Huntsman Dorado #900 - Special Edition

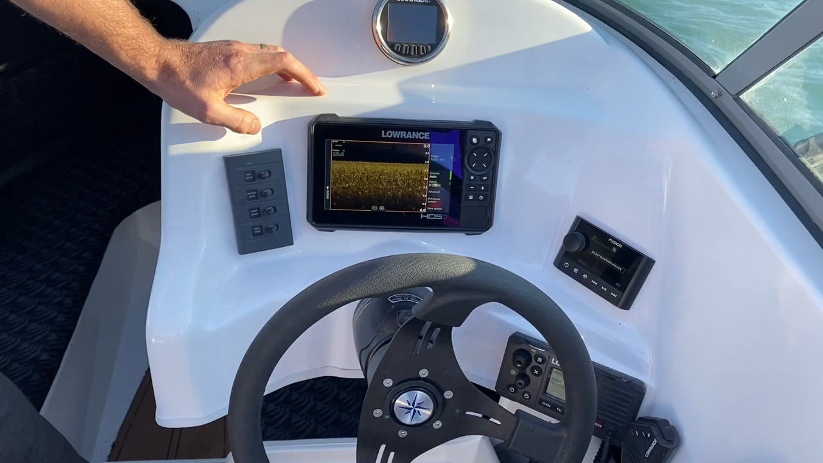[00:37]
fish finder functions, down scan which it's on there and side scan.